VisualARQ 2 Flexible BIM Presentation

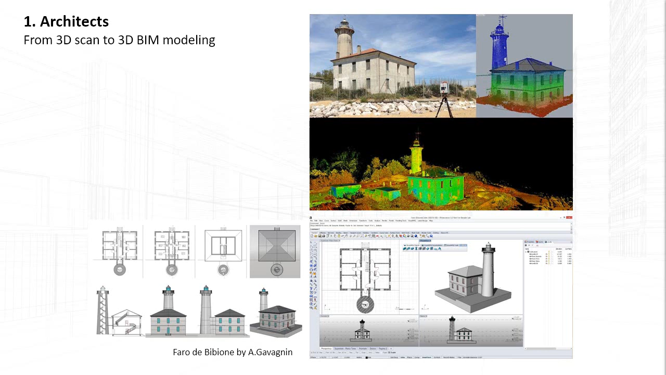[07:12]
Then they can generate the 2D drawing from it and finally deliver a BIM model. Some other users just used the 2D documentation tools for produced 2D drawings.